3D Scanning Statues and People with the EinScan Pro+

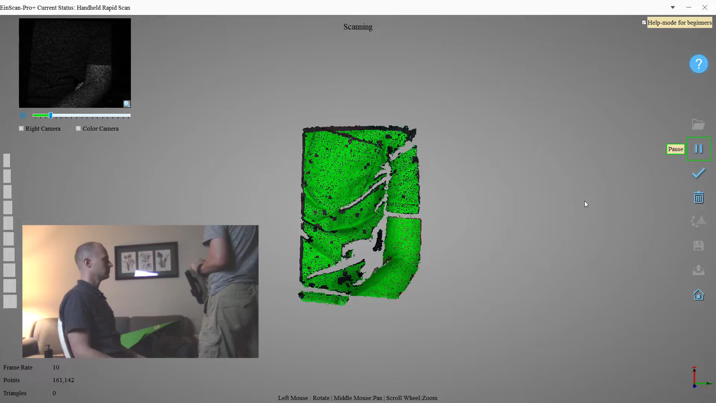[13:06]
If you can get them to stay still for long enough. And as long as they're not wearing solid black. As you can see here, I got my friend Pete to sit still enough for me. And he's wearing a dark blue-ish kind of shirt.
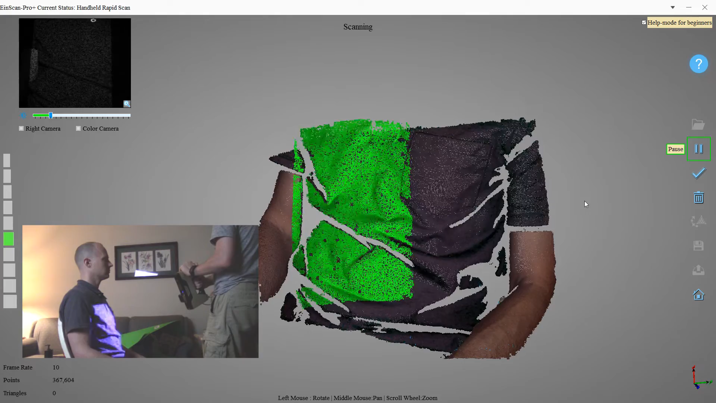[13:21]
And it works pretty well. There's a few spots in the shadows where I had a little trouble. But it works pretty well on the shirt and on his skin.
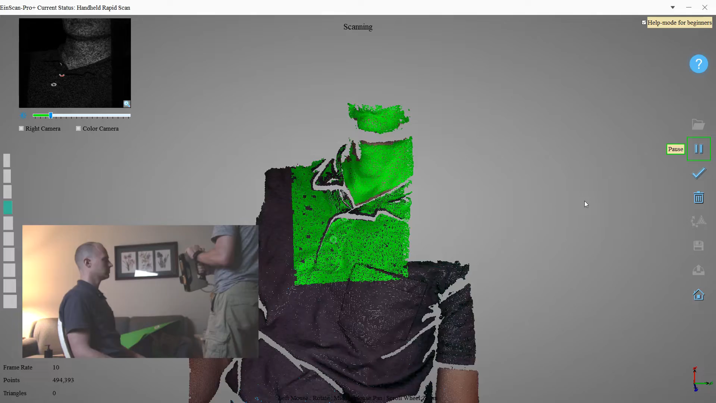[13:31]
Though you may have a little bit of trouble with hair. But otherwise, everything came out pretty well.
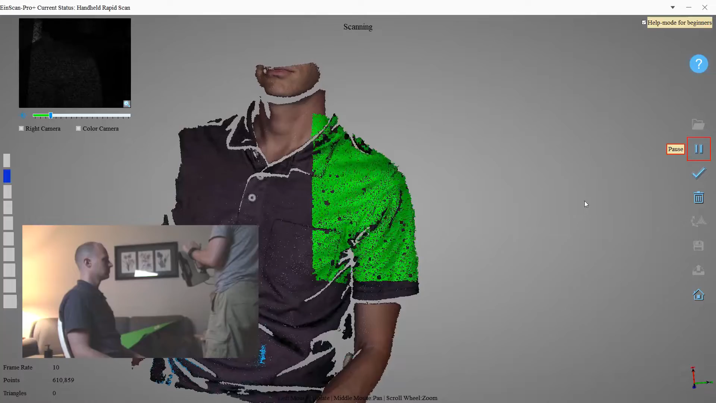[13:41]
Even though he's blinking, it still scanned his eyes just fine. He did have one complaint, though. That the lights flashing in his face were very bright.
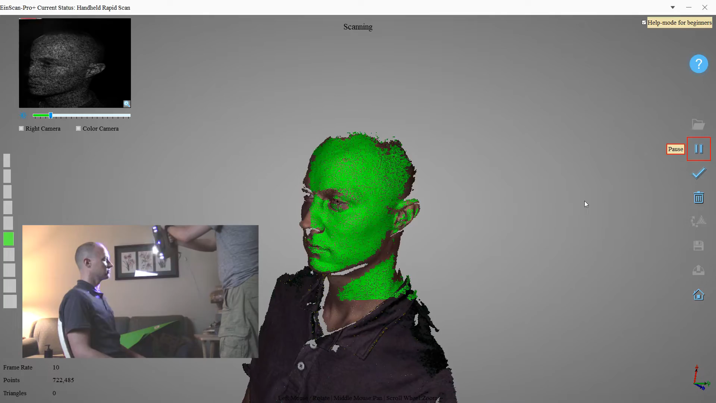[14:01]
But otherwise, you know, it only takes a few minutes. So, he really had no trouble with it. And just like the statue, you do want to make sure you get everything you can.
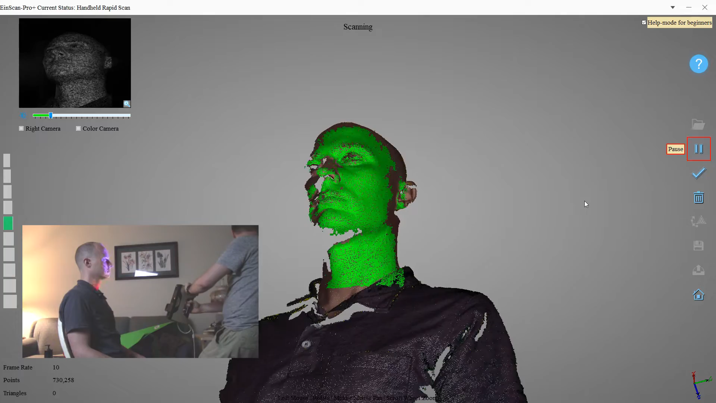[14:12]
Underneath the chin and, you know, every different angle you possibly can.